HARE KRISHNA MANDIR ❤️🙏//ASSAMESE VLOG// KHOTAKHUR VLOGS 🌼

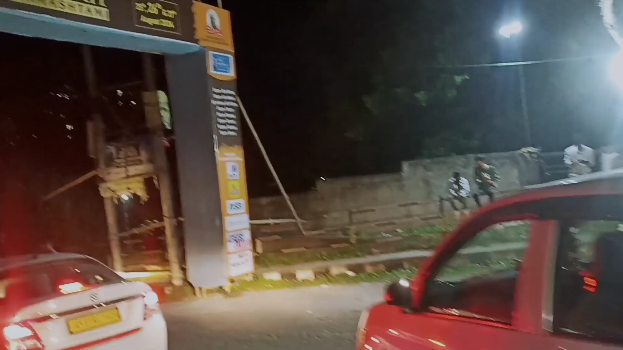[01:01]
গাড়ী জামত সোমাইছো চাৰো, ৰাস্তা গোটাই জাম লাগি গৈছে, সৰু গাড়ী কুকুৰ চাই লাগিব পৰা নাই।